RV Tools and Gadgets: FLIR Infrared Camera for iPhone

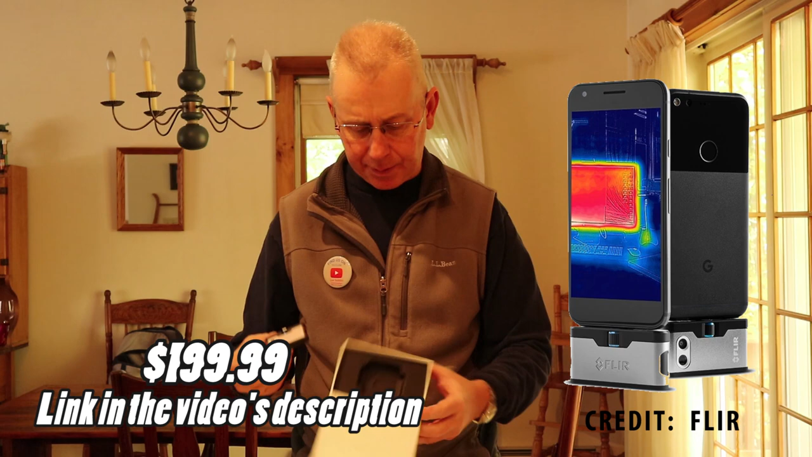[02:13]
box easy pretty fancy huh fancy all right let's get into the safety part of this and why this is
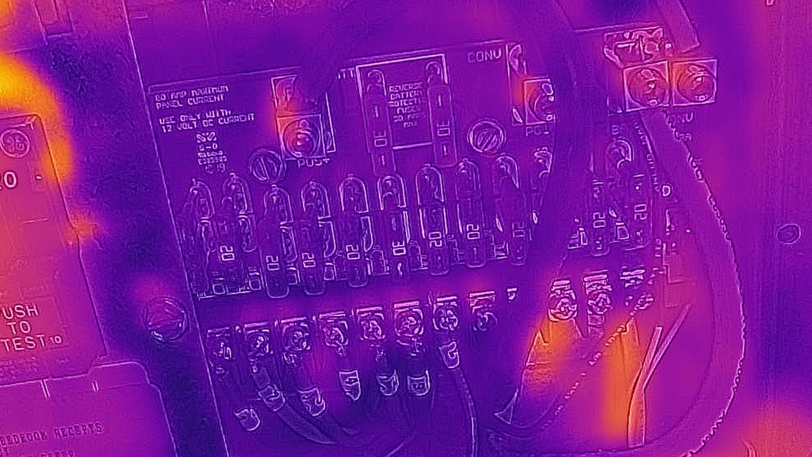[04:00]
wires come in to make sure that there was nothing hot there and everything was looking pretty good you can see that bottom right there's actually nothing there so I think that that was just a simple ghost image the 12 volt side
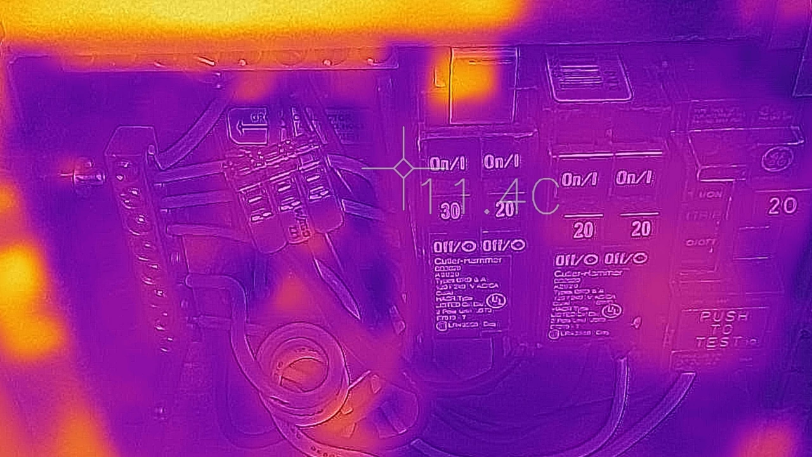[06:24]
On screen: spot 11.4°C
where both the positive and the negative wires go in and you can see here certainly on the positive that there's no hot spots and when you look at the image really the negatives um that's just uh reflection off the top there there was really nothing uh abnormal there either which is good
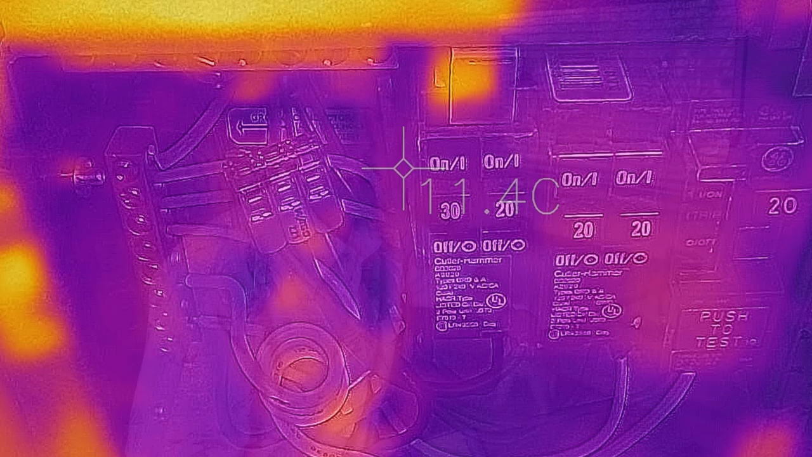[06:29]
On screen: spot 11.4°C
okay the last couple of pictures we're going to take are on the back side of the power converter where we've got this what I call a bird's nest of wiring Airstream really needs to hang out with the folks at Hallberg Rossi if
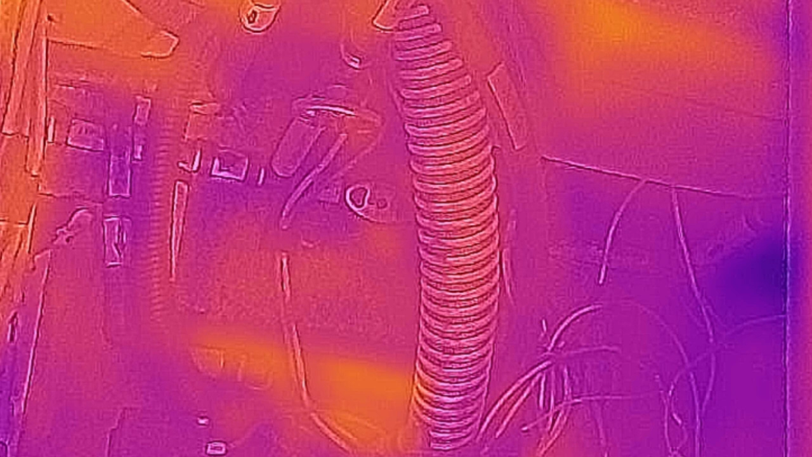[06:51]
and just a absolute bird's nest of wires but again nothing to be of concern so I'm also up front uh where all the stuff from the 12 volt
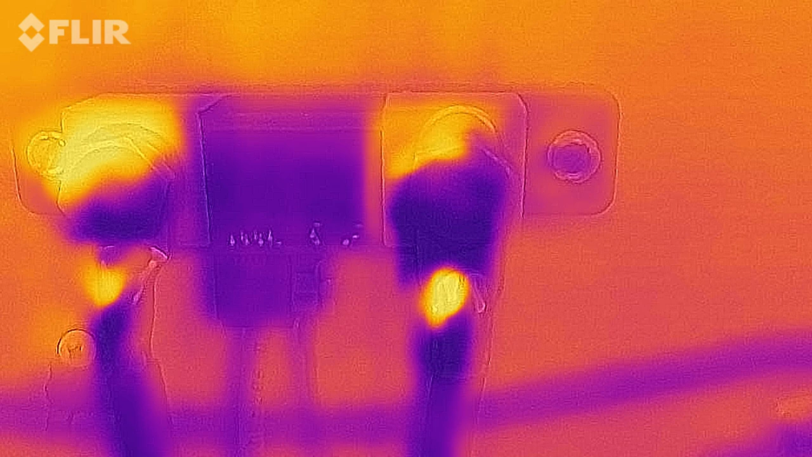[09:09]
why can't you just touch something to see if it's hot it's a sensitivity that you're looking for here one of the big uses that i really want to use this thing for is to check out my tires and my hubs while towing and you can see
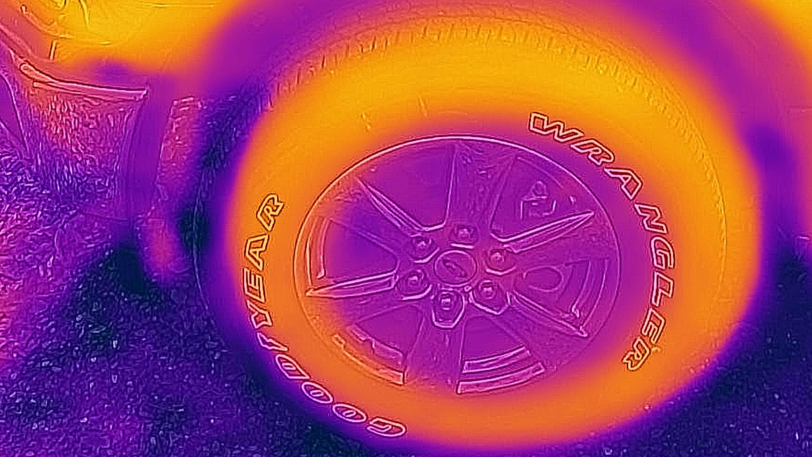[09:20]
here this first image is of the truck tire just sitting in the driveway and then after driving it for a while you can see how hot the brake caliper got so i'm going to be looking at our tires for hot spots i'm going to be looking at
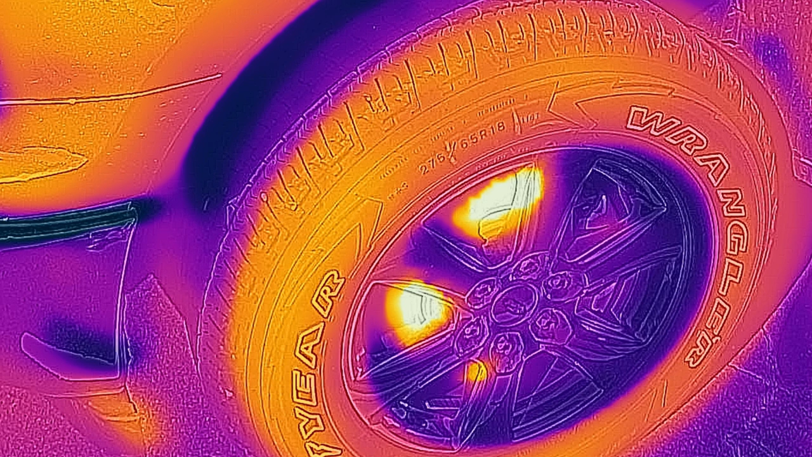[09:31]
the hubs for any hot spots and i think it's going to be a real game changer for tire safety also i'm not sure if i ever i mentioned this in some previous video but we had a pedestal i believe it was in alabama that there was a loose connection and that ended up heating up my plug to the point that you can see the damage here so i think a great application would be to take the camera kind of do a scan of the plugs and to see if you've got any hot spots that could cause a problem
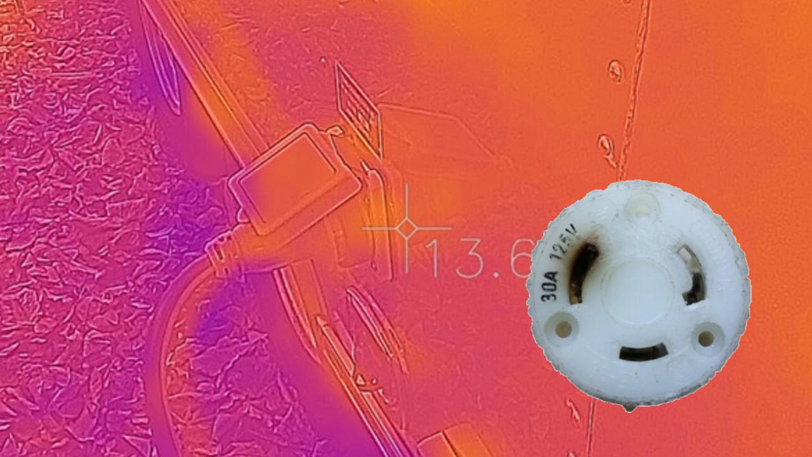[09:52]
and finally there's also some kind of home uses that you can use here's an image of my garage and you can clearly see where a lot of the heat is escaping from underneath the door maybe i need some
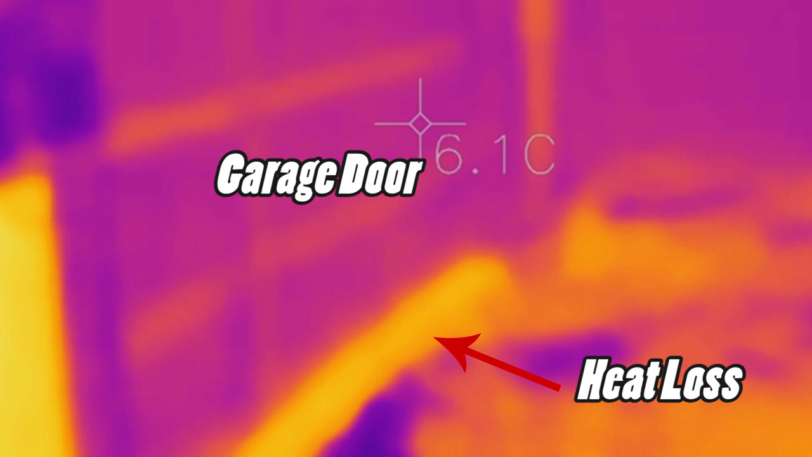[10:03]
better insulation so what do you think of it i thought it was interesting that's it's a pretty cool tool